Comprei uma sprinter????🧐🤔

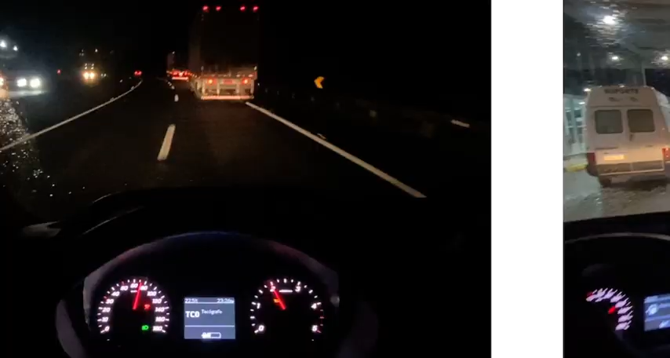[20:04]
Bem rapaziada Paramos aqui No 4 Irmão Pra
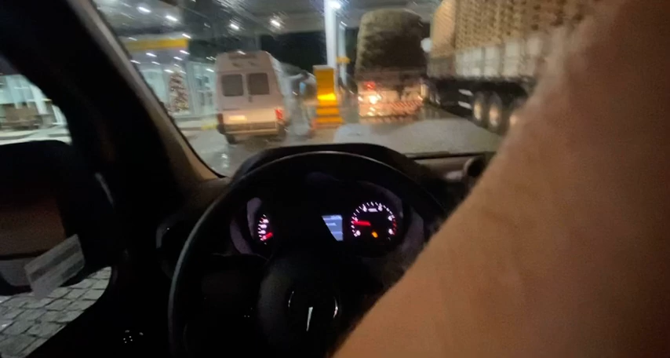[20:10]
abastecer Abriu uma vaguinha ali Já tá na reserva Doido Ó Coisa doida A minha brisa Vai até no
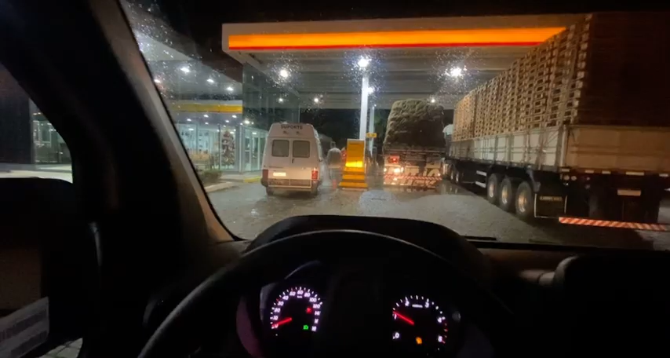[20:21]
Mas tudo bem Né Outra van Cara Olha que vanzinha Boa com essa aqui Ó Da Chevrolet